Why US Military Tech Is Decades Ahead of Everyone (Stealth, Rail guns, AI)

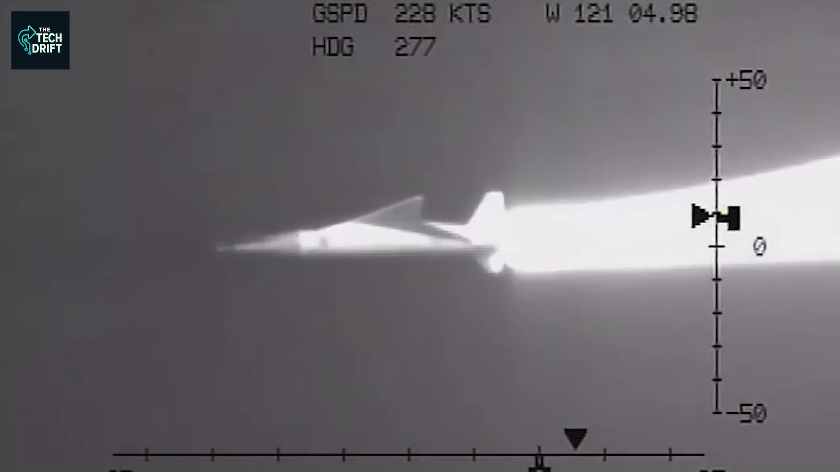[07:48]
These missiles will be able to reach speeds of Mach 5 before going on to release a non-powered glide vehicle that can continue moving at such speeds as it makes its way towards its target.
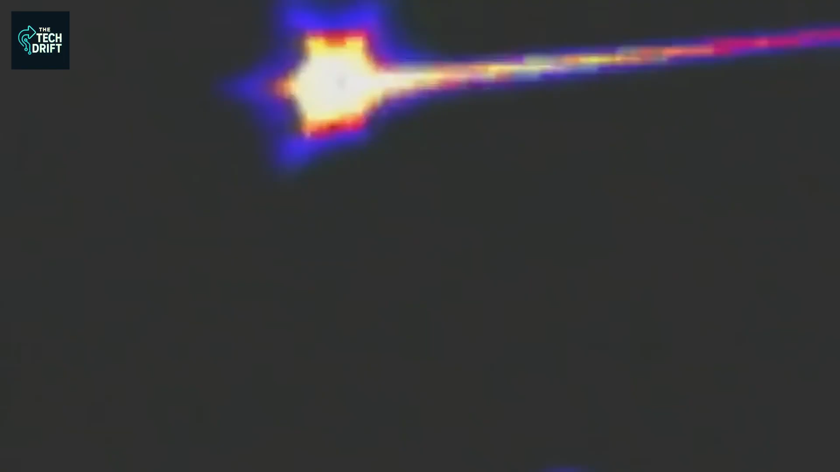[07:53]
To make this missile even more impressive, it will have an impressive range of about 1,000 miles.